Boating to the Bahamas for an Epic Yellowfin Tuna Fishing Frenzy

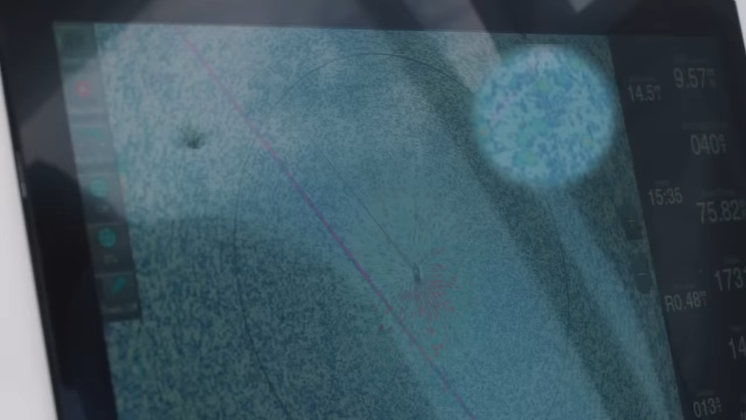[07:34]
found some distortion right here on the radar screen backed off the throttles and then all of a sudden the birds just appear i mean it's a
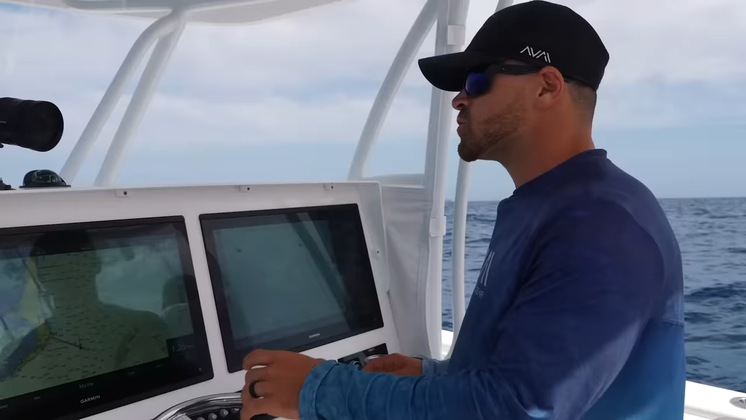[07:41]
tool that i absolutely suggest if you're going to come out here and you're going to do this yellow fin tuna fishing in the bahamas